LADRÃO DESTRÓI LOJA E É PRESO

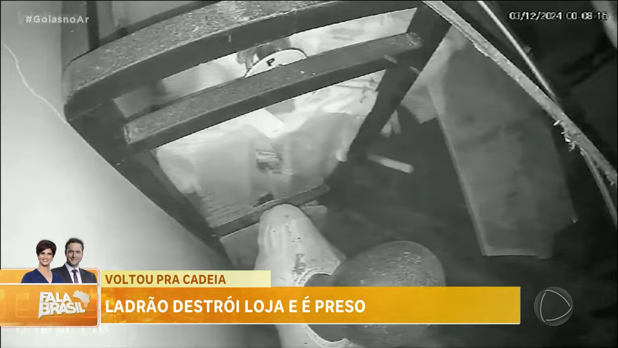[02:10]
Fez inclusive, aparentemente as imagens mostram que ele chegou a cair na tentativa de adentramento dele e na ocasião, como a gente sempre reforça, as imagens elas foram cruciais na elucidação desse caso. Já que através dessas imagens, nossas equipes diligentes como são, conseguiram não só identificar como localizar esse indivíduo e a gente aguarda que o Poder Judiciário mantenha preso dessa vez. Ele é recém colocado em liberdade, já teve outras oportunidades e infelizmente ele não está aproveitando essas oportunidades dele.